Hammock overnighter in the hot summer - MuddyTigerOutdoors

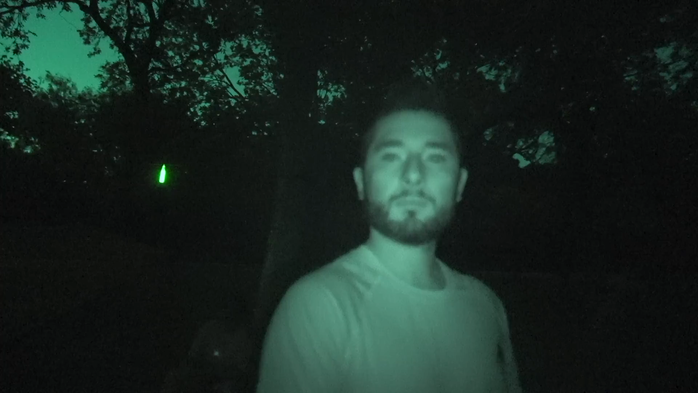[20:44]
We're getting, I'm sure you can hear from the microphone, but we're just enjoying the calm breeze. Finally, it dropped down to about, I would say, low 90s, maybe high 80s right now. So it feels good, especially when you have a breeze coming towards you. So there's the lake back there. Right now we're just enjoying the evening. We still have some tea that we haven't drank. We're still waiting for it to cool off.
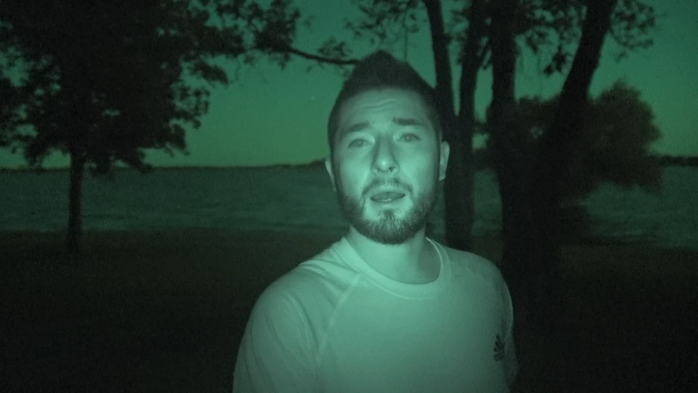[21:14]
But yeah, just enjoying the experience. Those are the sleeping arrangements for tonight.
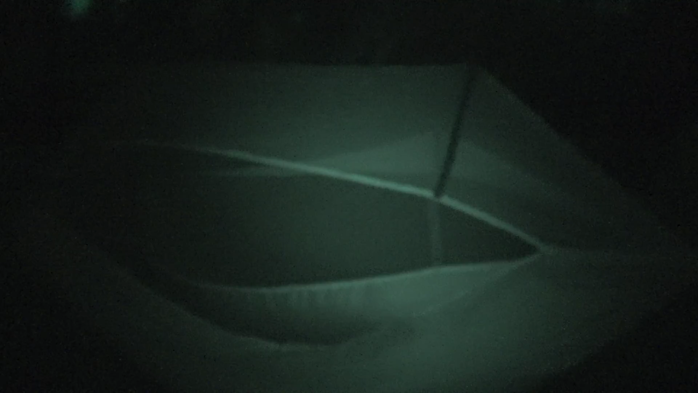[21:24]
That's mom's hammock and she's got her sleeping bag in there.
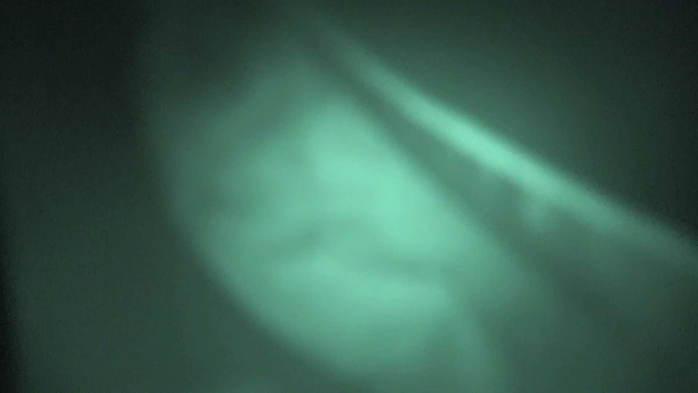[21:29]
The camera will focus. There we go. And I've got mine over here.
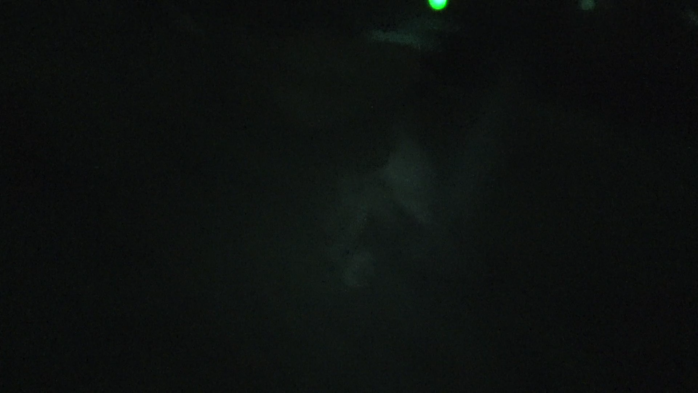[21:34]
Of course, that's the first time I've used this one.